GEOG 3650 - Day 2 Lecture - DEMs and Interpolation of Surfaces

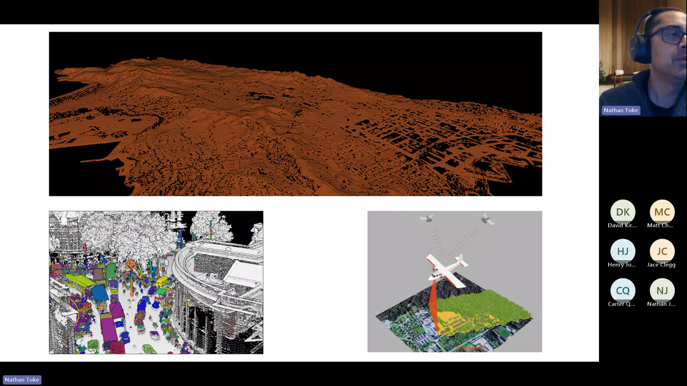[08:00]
um and so those intensity values can be color coded um or the color of the actual item might be color coded which allows us to help maybe classify what is is that point value you can right away see what is a tree versus what is a road or a car and so um the the beautiful thing of lidar is we're collecting information about everything the ground surface buildings the trees and so then we have those data sets and we can start to aggregate or disaggregate them into um classified points and then we can take those classified
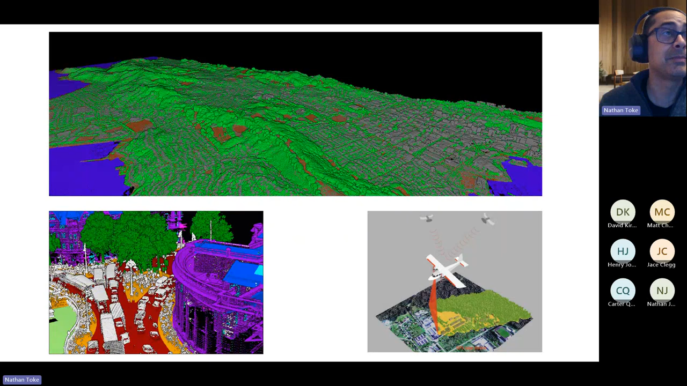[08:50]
or we can just get the bare earth and interpolate what the ground looks like uh to get a digital elevation model or digital surface model uh why do we need such high resolution data um well you know early on most of this high resolution data was coming from either really specific studies like funded by research for things like looking at tropical forest canopies you see upper right or urban kind of things like uh you know greenness of urban areas but more likely it would be for hazards things like we see in the lower left um with
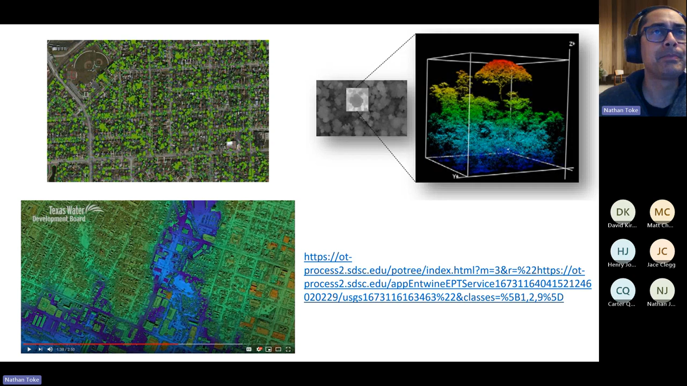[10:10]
by the usgs is to map all of the us at three meters resolution or better uh most of the areas are going to be like more like one meter um in terms of thinking about landscapes so this is i believe portland oregon and this
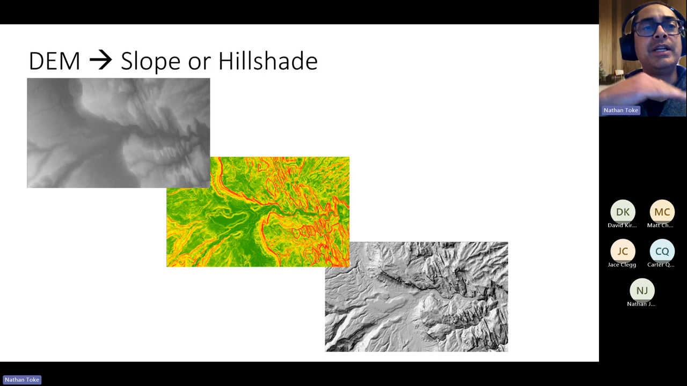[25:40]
tools in there if you want to tune how the slope is calculated there are a few options because you can imagine you do that math a few different ways and you can also tune things like the hill shade how much shading or illumination do you want you can put the sun angle higher or lower in the sky um so more things that we can do so we can make a uh you can make a a shaded relief model which would be a hill shade uh but then also add in color so color shaded relief and the color could be the digital elevation model values so it'd be almost like having color contours and the shading
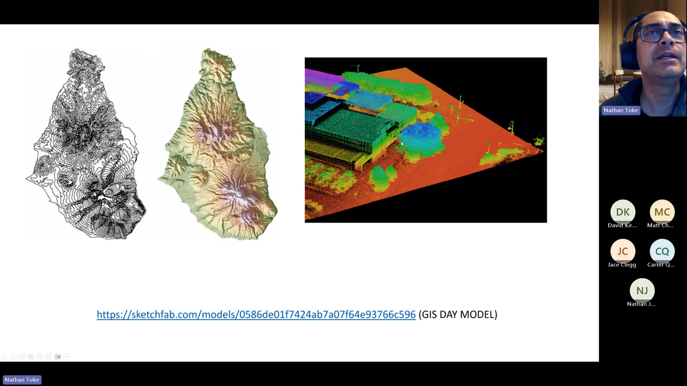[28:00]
left this is one of those color shaded relief maps of some volcanoes and then here we are back at our point cloud okay so uh that's the lecture